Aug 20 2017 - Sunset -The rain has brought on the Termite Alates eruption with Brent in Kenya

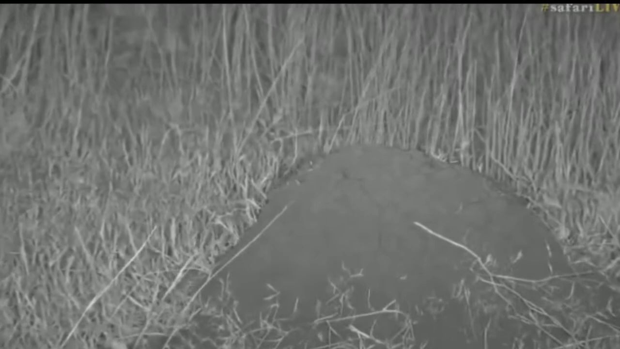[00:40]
There you go. Little Black Mound termite allates.
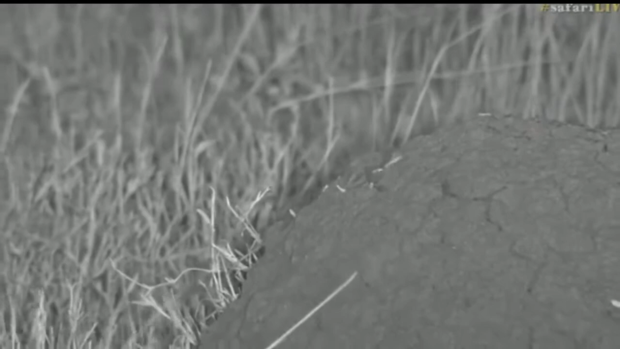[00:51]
Now, quite often they will come out at dusk or in the night and one of the main reasons for that is they are such popular food sources and there's a few less birds out at night who can munch on them.